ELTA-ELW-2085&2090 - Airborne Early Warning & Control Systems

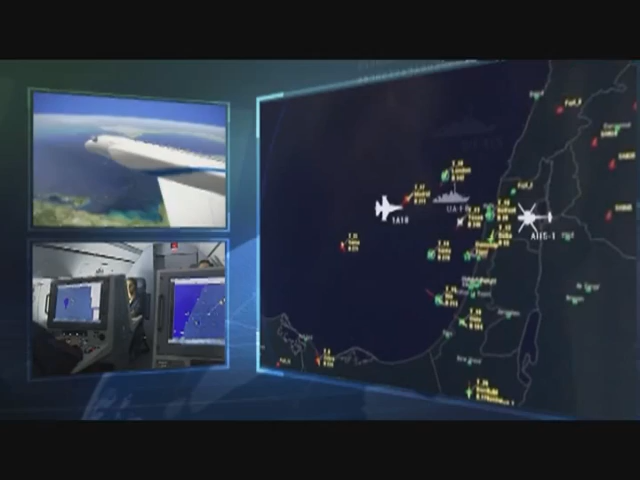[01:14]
the first AEW and C system in the world with ASA radar
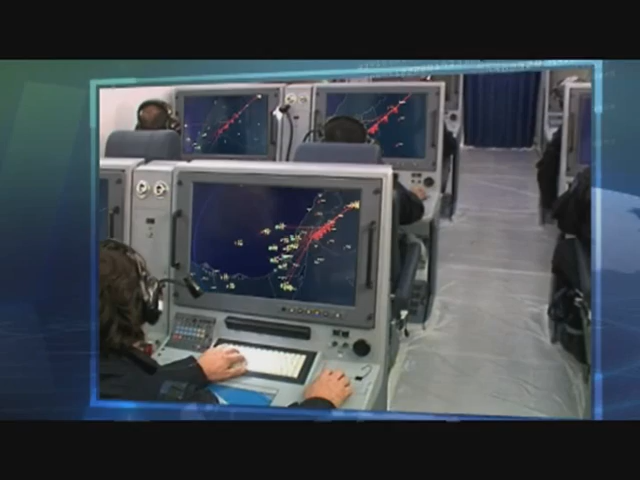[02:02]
advanced technology and a high commonality of hardware and software the
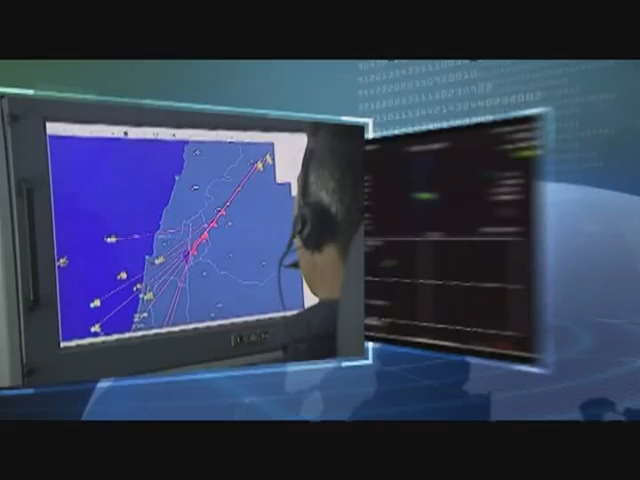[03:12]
ISAR inverse synthetic aperture radar provides classification of naval targets
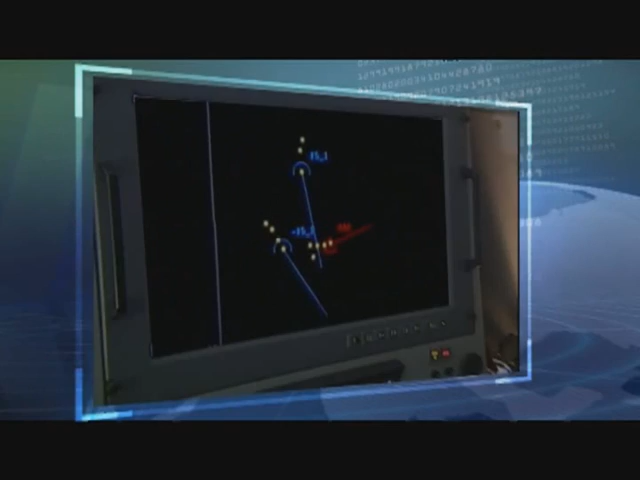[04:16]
AWACS and CAEW operate as full capability commanded control centers targets detected by the on-board sensors are integrated with external
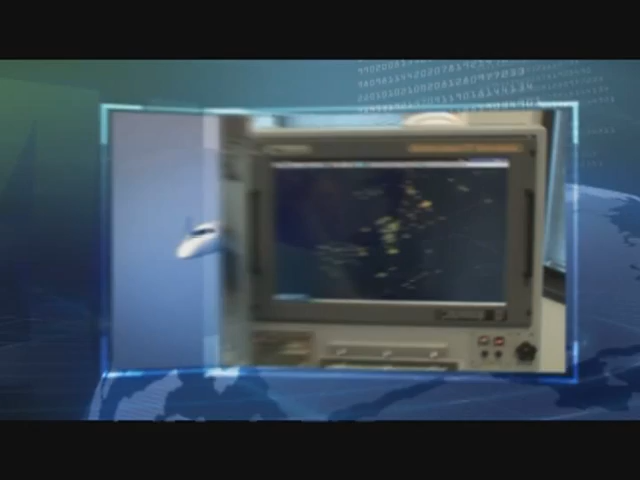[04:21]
reports received via data link to create a coherent reliable and complete situation awareness picture